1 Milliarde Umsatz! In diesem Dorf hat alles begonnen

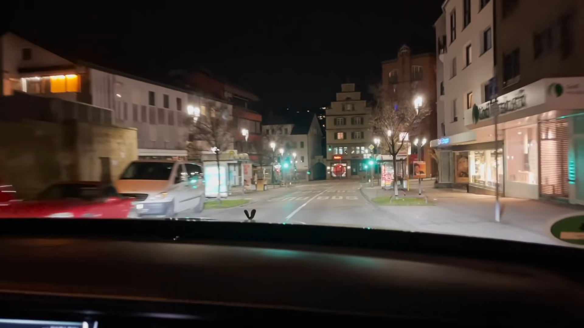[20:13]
Also jetzt fahren wir hier ganz langsam da ums Eck. Da müsste jetzt, glaube ich, noch ein Kick sein, oder? Ja, genau, Kick.